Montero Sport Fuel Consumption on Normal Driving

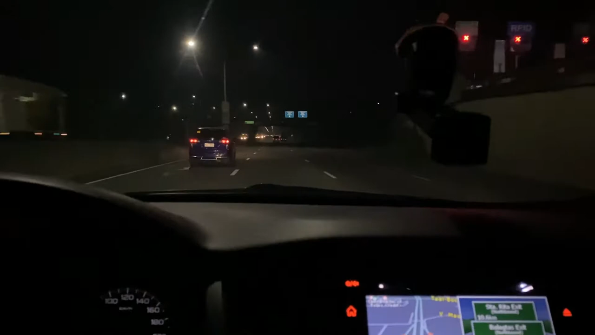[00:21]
Ayan, kakalampas lang natin ang Bukawetol Plaza Ang gagawin natin,
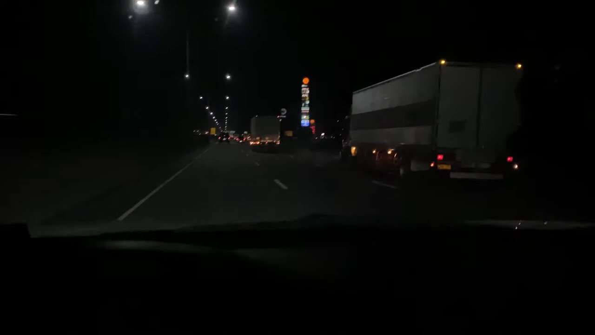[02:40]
ang daming Ano sa Ang daming truck na mabagal Sa sides Pero, kapag naman ano Kailangan Maging safe tayo Dapat, dun lang tayo sa Pangalawang lane Para hindi natin ma-hug yung Overtaking lane Ayan mga kumpadre Nasa 1.6 kilometers to Pulilan exit na lang tayo To pulilan exit na tayo At,